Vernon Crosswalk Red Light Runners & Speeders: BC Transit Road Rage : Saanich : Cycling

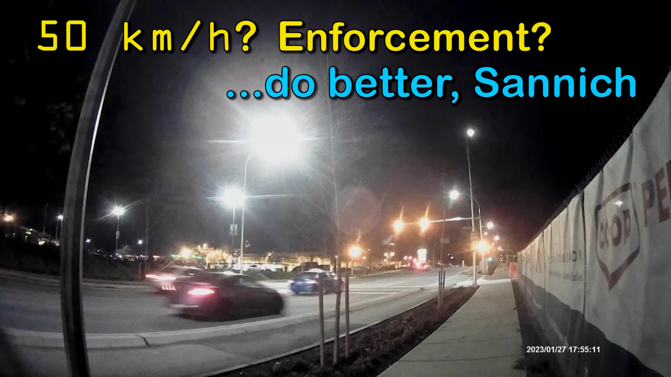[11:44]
So that's, I'd call that three red light runners in a row.